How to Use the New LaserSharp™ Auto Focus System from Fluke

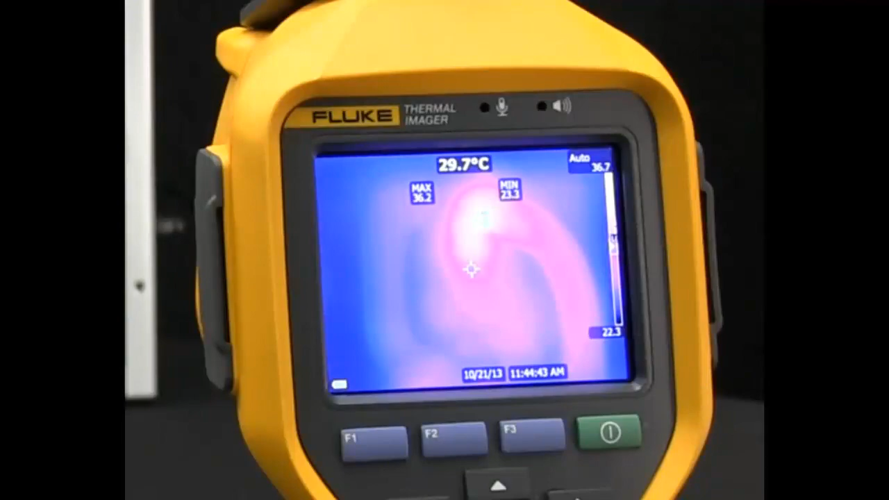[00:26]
On screen: spot 29.7°C
On the screen you'll notice that our high temperature point says 36 degrees Celsius.
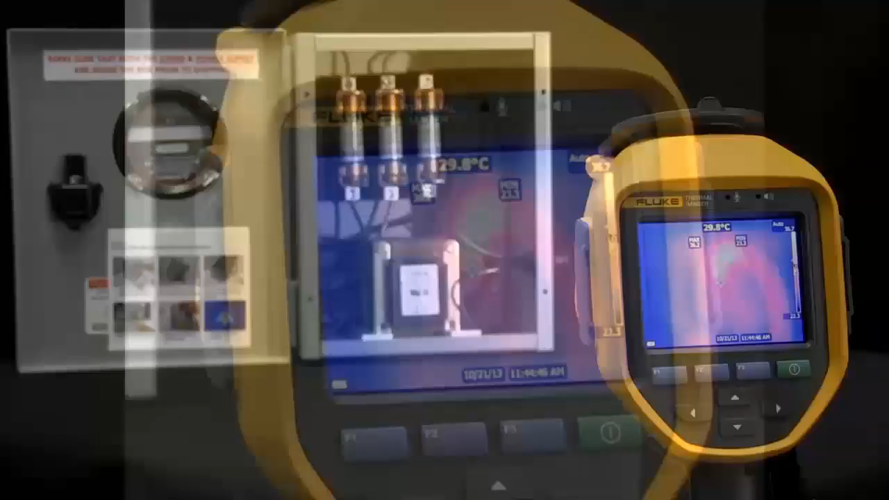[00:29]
On screen: spot 29.8°C
As I quickly come up, pull the trigger, point the laser, and release, it automatically focuses in, showing me now that the actual hottest temperature point is actually 72 degrees. That's a very large delta in temperature. This feature uses Fluke's laser distance technology to calculate the exact distance to get that perfect image each and every time. I'll put it out of focus. I'll simply pull the trigger, place the laser dot on the item you're inspecting, and release for an in-focus image each time you measure.
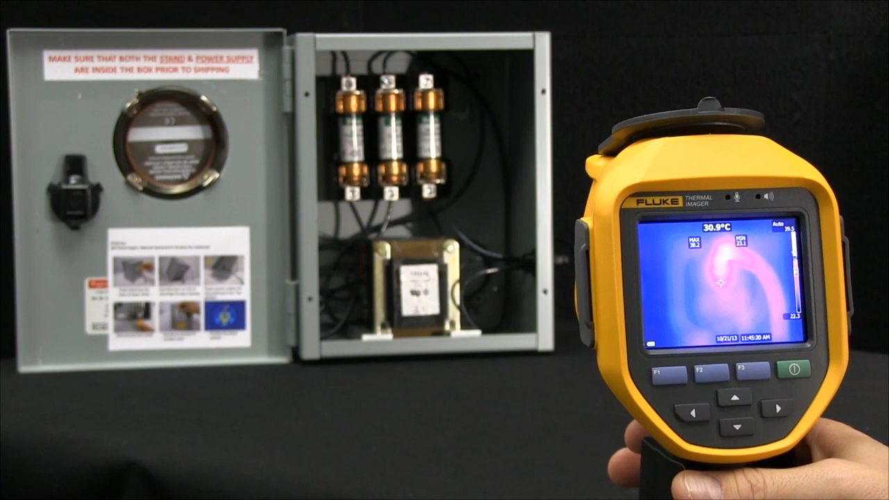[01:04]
On screen: spot 30.9°C
It's that easy. Watch. Other autofocus systems have problems capturing consistent repeatable in-focus images. As you can see here, you are clearly focusing in on what's important to you.
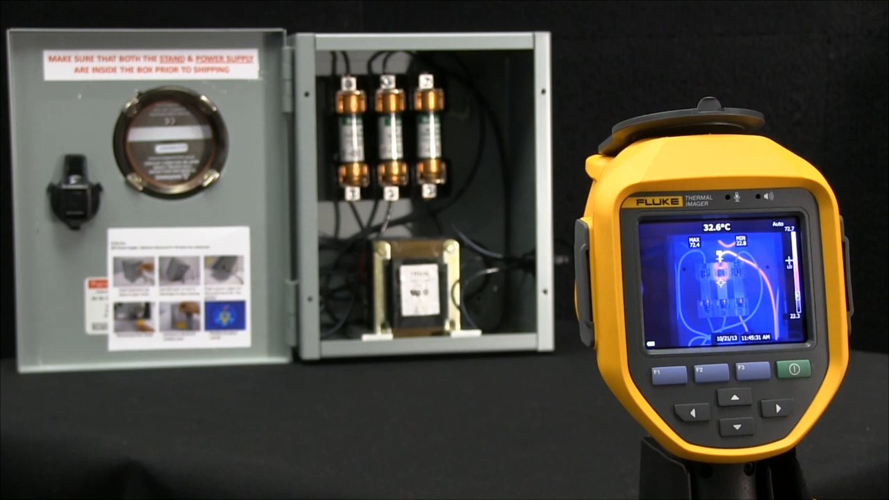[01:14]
On screen: spot 32.6°C
I'm going to pull it out of focus. I'll be able to pull it out of focus.